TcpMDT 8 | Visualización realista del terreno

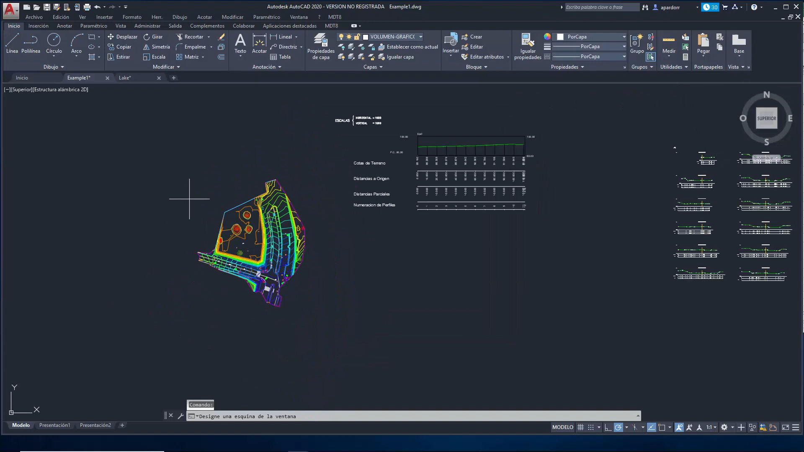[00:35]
Como podemos ver, tenemos la imagen anexa que coincide con nuestra realidad,
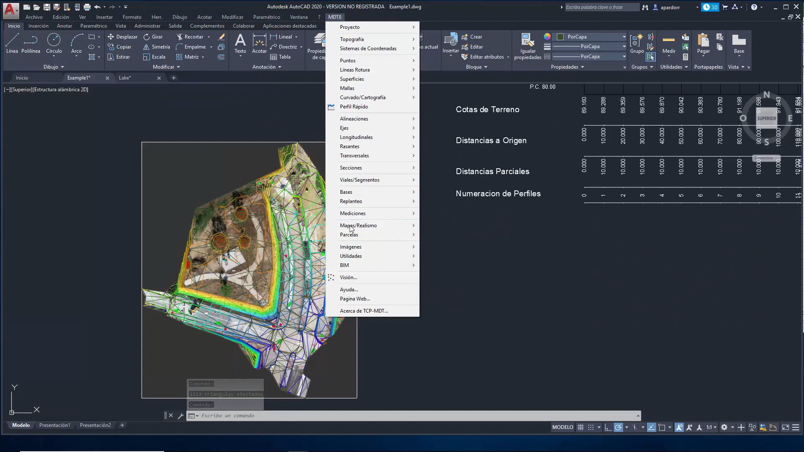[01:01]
vamos a deseleccionar la superficie para que no nos enmarañe la imagen. Podemos ver cómo se coinciden los diferentes elementos,
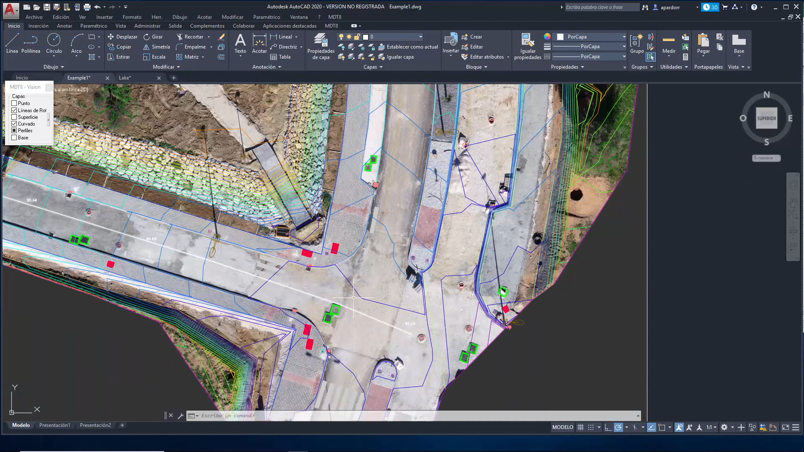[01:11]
los diferentes bloques o entidades puntuales con las posiciones de la imagen.
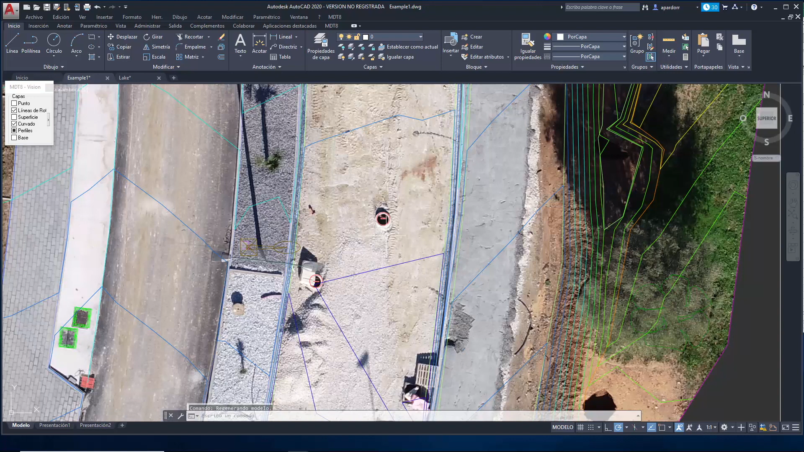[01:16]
Vemos las entidades lineales o entidades puntuales como corresponden con la imagen.
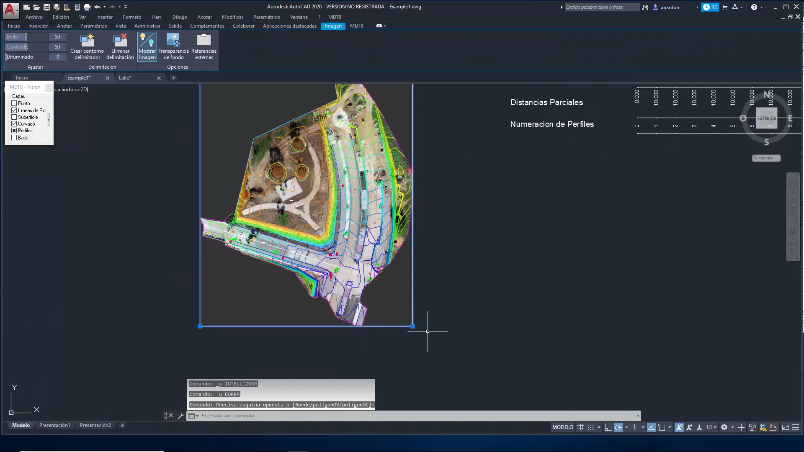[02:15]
Finalmente, vamos a proceder a emplear nuestra imagen obtenida con drone anteriormente para el mapeado de nuestra superficie,